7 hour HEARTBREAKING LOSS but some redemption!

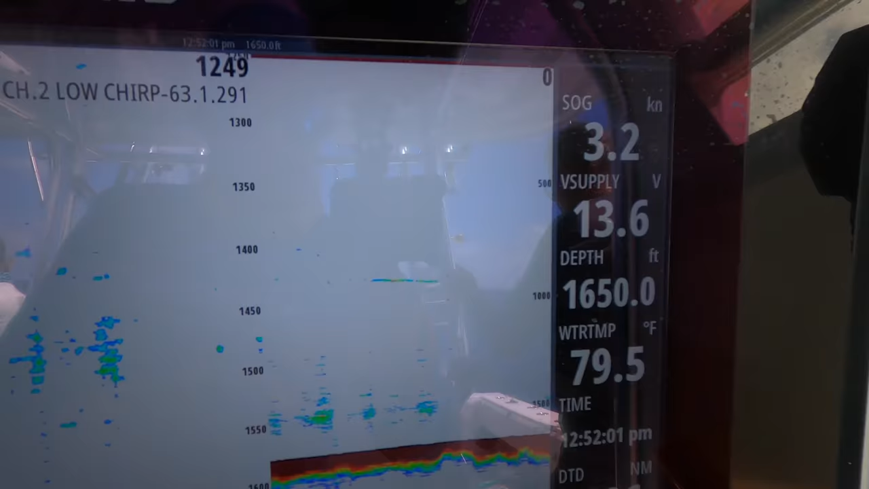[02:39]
On screen: depth 1650.0 ft, water 79.5°F, speed 3.2 kn
There he is down there, 900 feet.
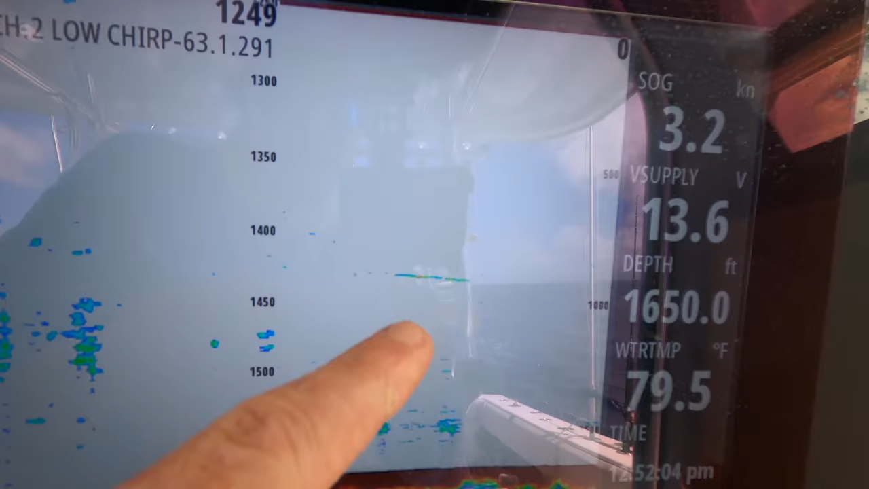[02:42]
On screen: depth 1650.0 ft, water 79.5°F, speed 3.2 kn
900 feet. Fish is down 900 feet, still going. It's probably about 1,000 now. It's a giant. Fish a lot of days, get a shot like this, and we got our shot.